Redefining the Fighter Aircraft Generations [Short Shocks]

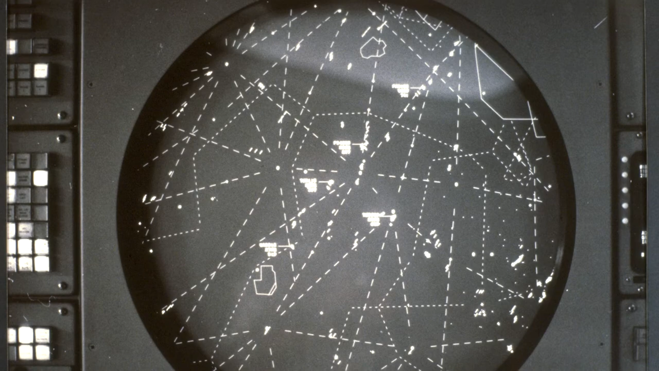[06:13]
At this point, radar is advanced enough to the point where they're better than just being glorified rangefinders slash very inefficient flashlights.